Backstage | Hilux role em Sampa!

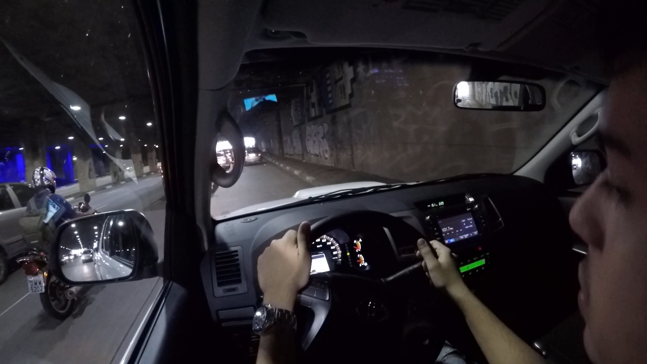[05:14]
Ah lá gente Não anda o trânsito Ela já desligou o farol
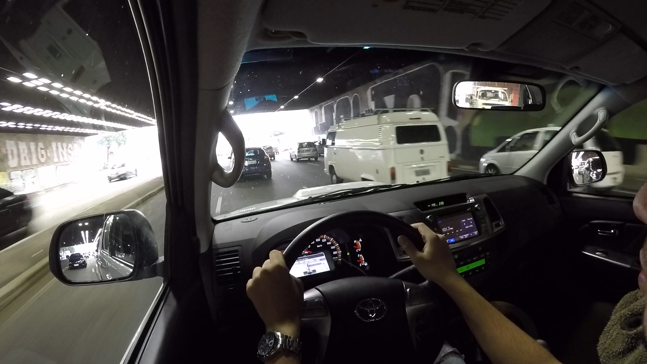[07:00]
Um Focus azul Que bonito XC60 O Volvo tem bastante aqui Com o meu Eu já citei Essa Kombi vai deixar eu entrar? Vai Ai Estou fudido galera E agora?